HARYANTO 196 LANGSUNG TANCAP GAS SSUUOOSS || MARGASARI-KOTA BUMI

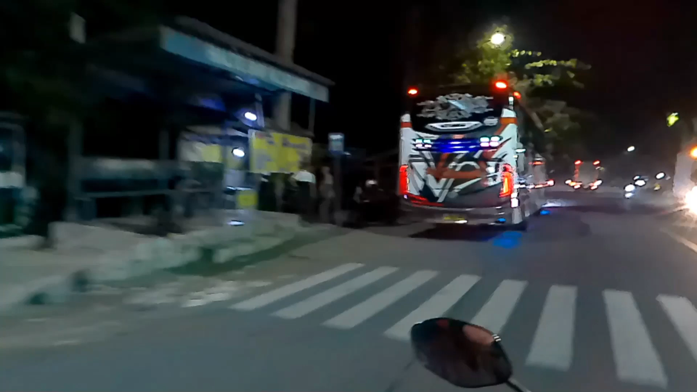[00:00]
Bertemu Haryanto, teman-teman. Setelah ngoyot Dewi Sri Widodari, berjumpa Haryanto
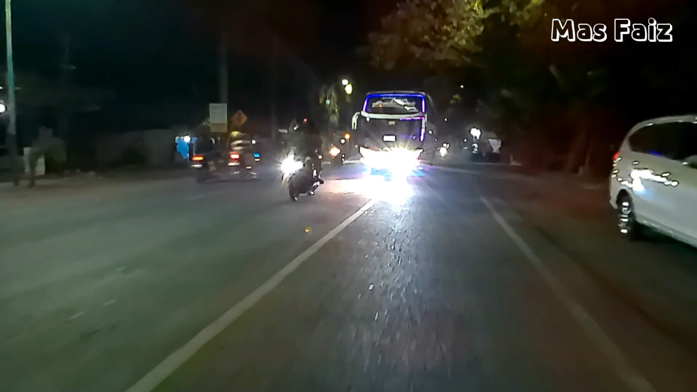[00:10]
196 Margasari Jakarta. Wah, larinya langsung cross.
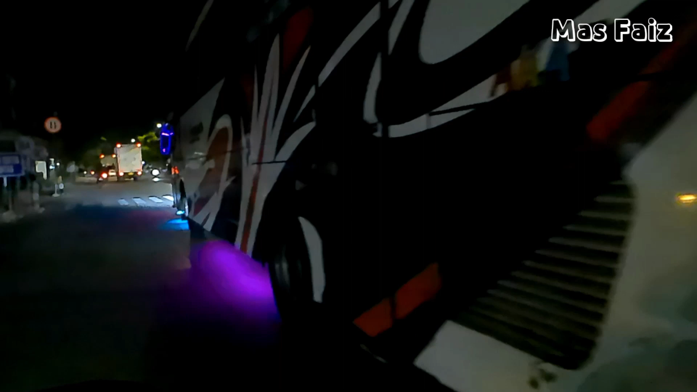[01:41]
Bodinya ini dari karoserinya Adi Putro, Pak Haryanto.
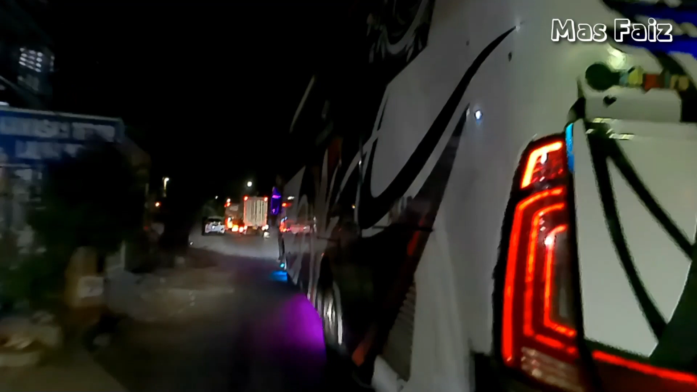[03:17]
Di depan kayaknya ada Dewantara, teman-teman.
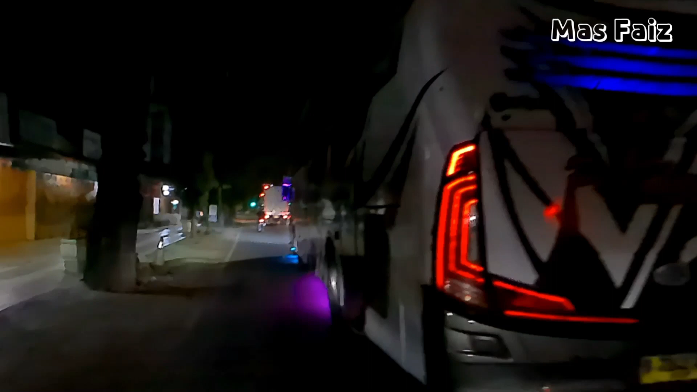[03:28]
Soalnya yang dari tim-tim Margasari dan Bumi Ayu ini, Haryanto dan Dewantara selalu iring-iringan. Kalau enggak Haryanto dulu ya Dewantara dulu.
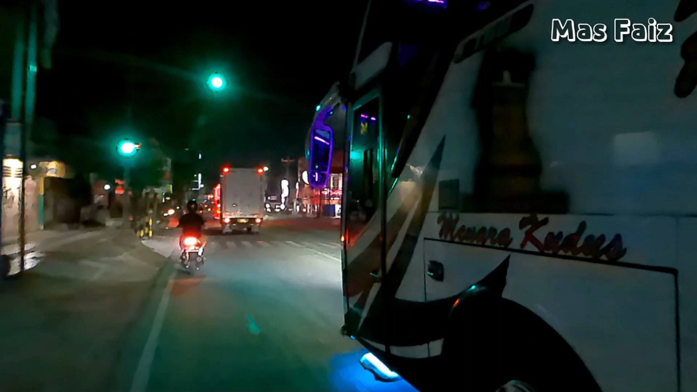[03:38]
Ini kayaknya tadi Dewantara dulu, teman-teman, untuk di depan Dewantara.
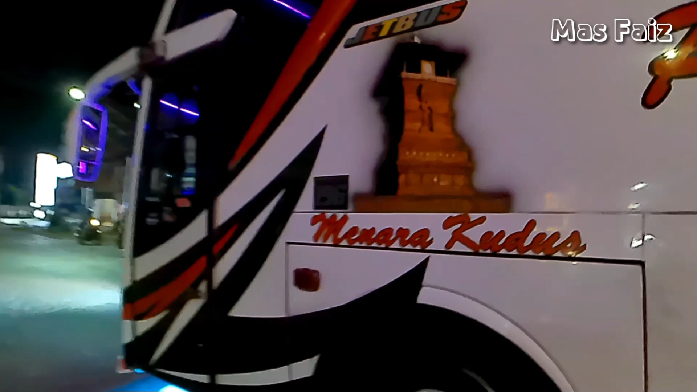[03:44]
Dan ini Haryanto, khasnya lambang menara. R196.
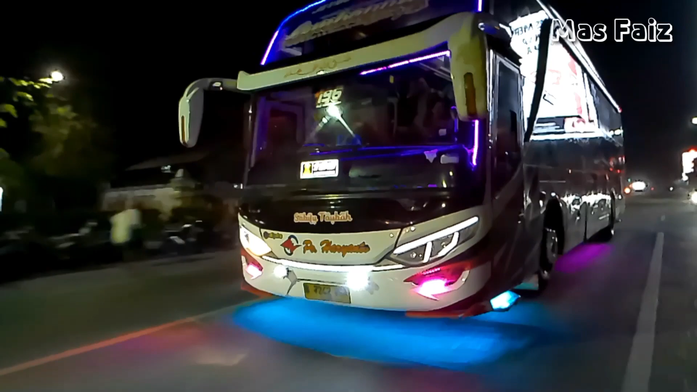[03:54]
Boys ya teman-teman. Cakep.
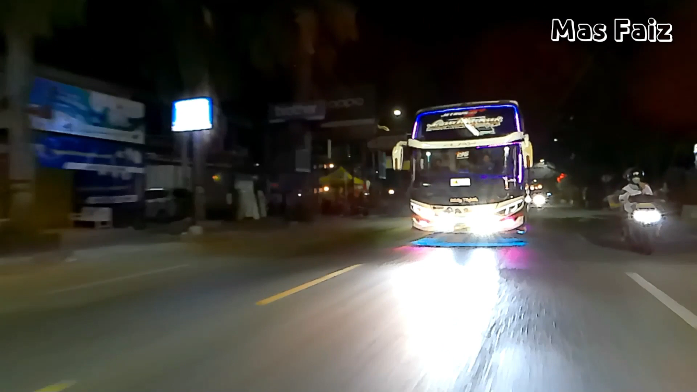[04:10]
Sampai di Masjid Agung Kabupaten Tegal, Tugu Poci ini ya teman-teman.
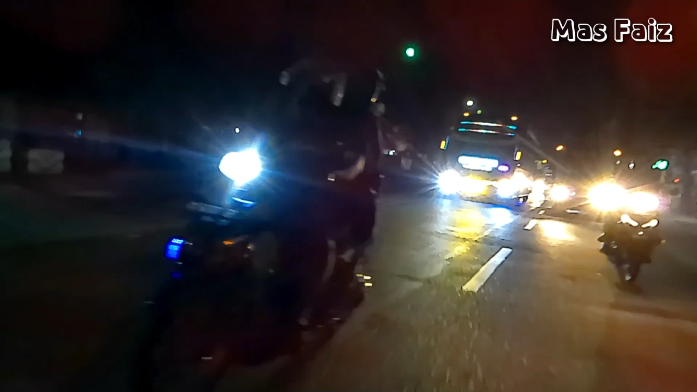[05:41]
Duet M Dewantara Ayu dan HR 196.
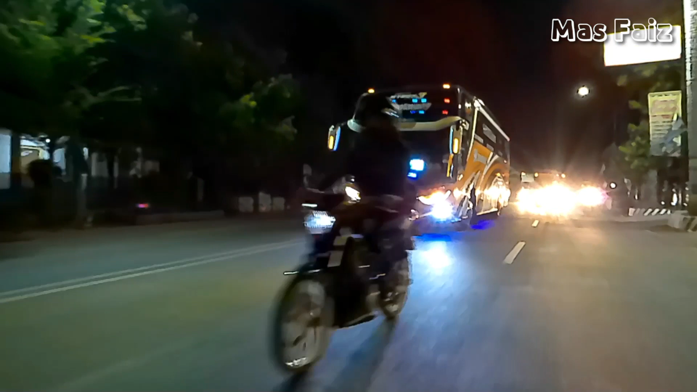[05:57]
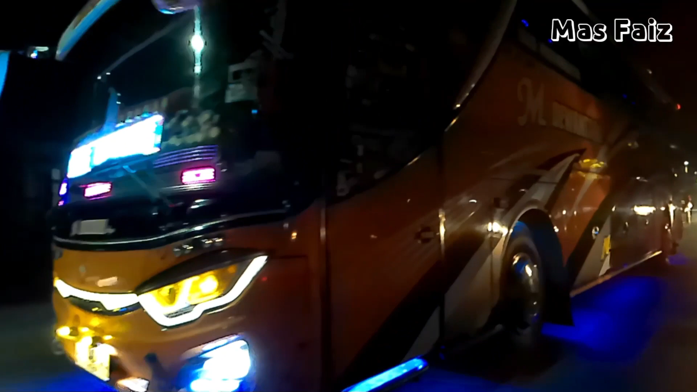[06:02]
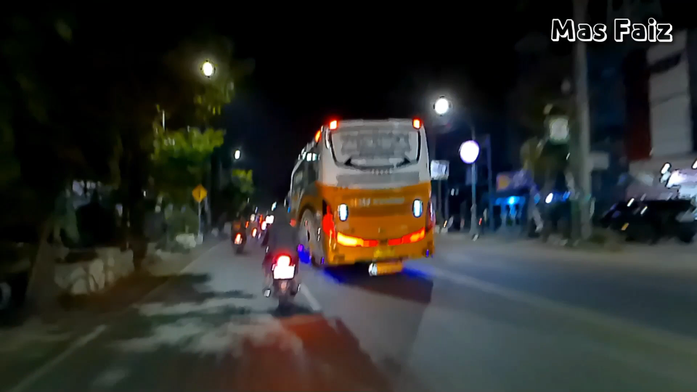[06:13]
Set kanan full tadi. Nah, kelihatan teman-teman.
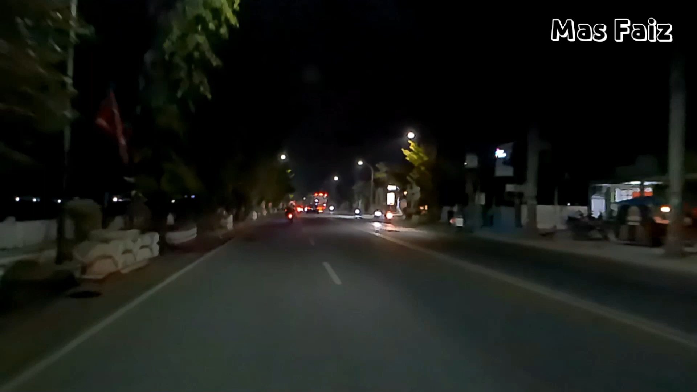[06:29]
Aduh. Wah, ini nih, HR. Bos, ambil kanan. Wah. Mantap. Wah.
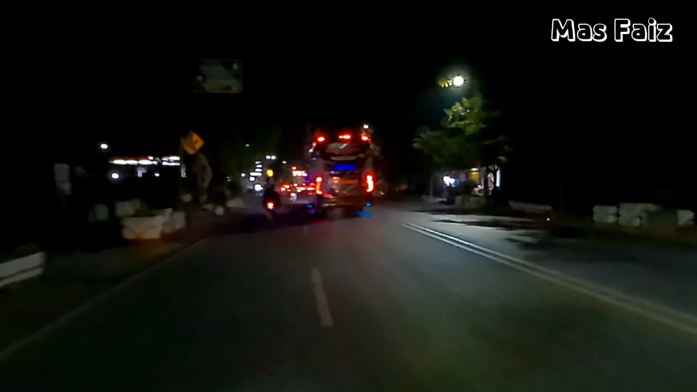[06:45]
Liga malam Rabu pada lari kesetanan semua ini, teman-teman.
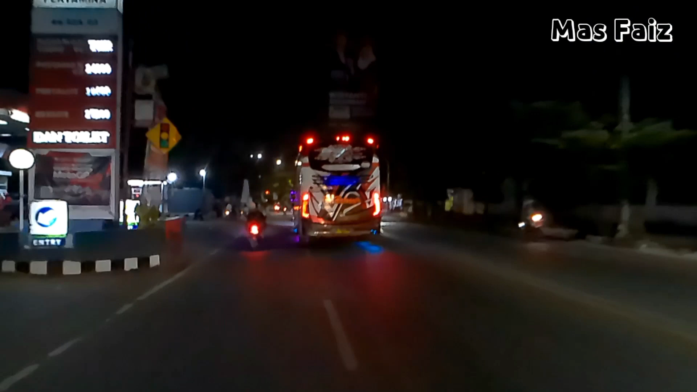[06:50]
R196 dan di depan Dewantara dengan julukan Sun Kiss.
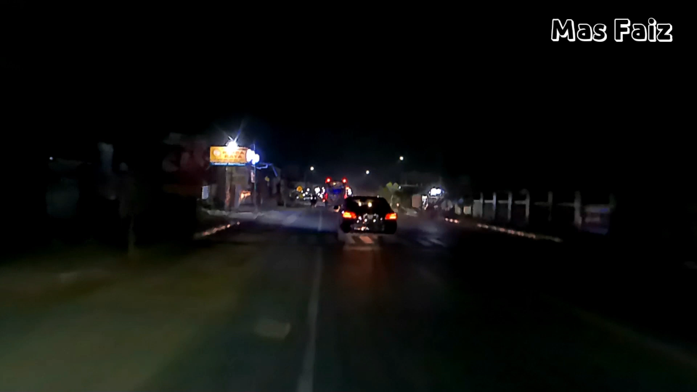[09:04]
Uber-uberan saling kejar mengejar HR 196 dan Dewantara Sun Kiss.
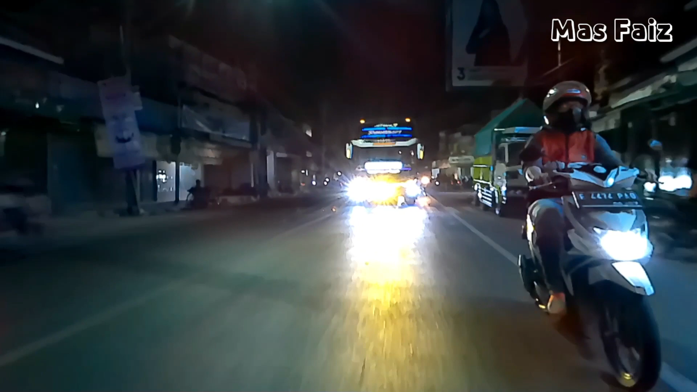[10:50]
Konvoy dua armada, yang satunya Margasari, satunya Bumi Ayu, satunya Banjaranyar.
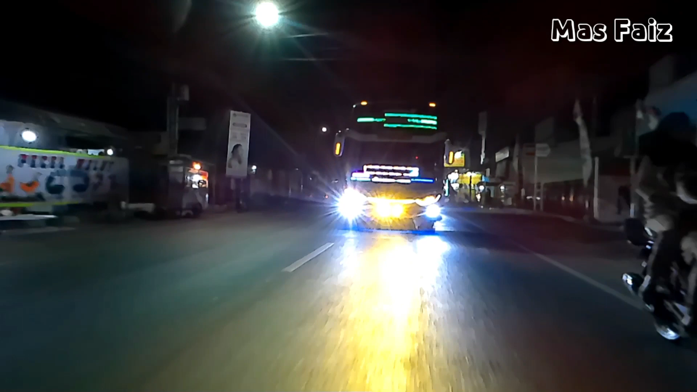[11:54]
Ini nanti bingung ngasih judulnya teman-teman. Tadinya ngoyot HR, HR-nya di belakang Sankis,
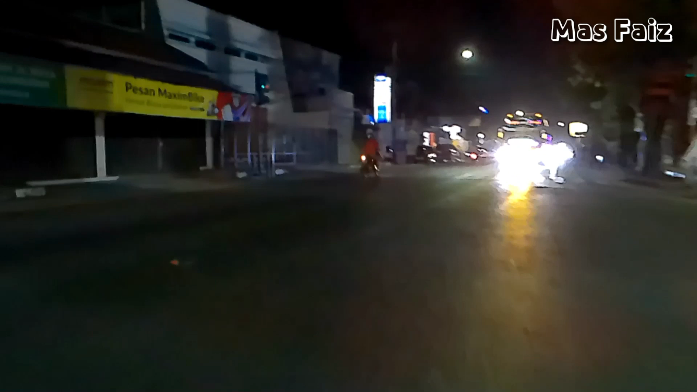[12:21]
di belakang Dewantara, dapetnya Dewantara. Oke, nggak apa-apa. Nah, ini M Dewantara akhirnya.